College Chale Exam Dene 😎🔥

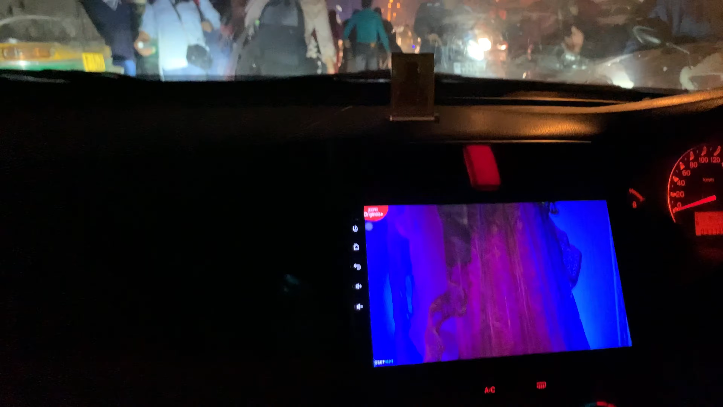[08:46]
रोड कैसी की तसी कर रखी है बंदा जाए तो कहाँ जाए देखो कितनी लंबी हो गई है बंदे पीछे के
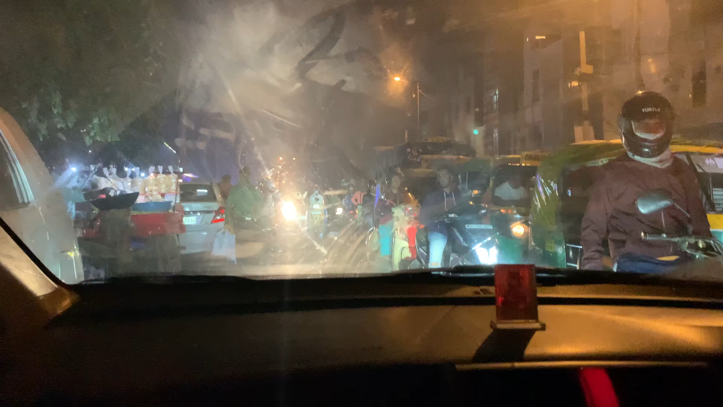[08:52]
पीछे खड़े रह गए तो लंबा चार लगा लो गाइस फाइट हो गई यहाँ पे अब यहाँ पे भैया ने अड़ा दी गाड़ी हम कहाँ से निकाले मैं तो समझ ही नहीं आ रहा देखो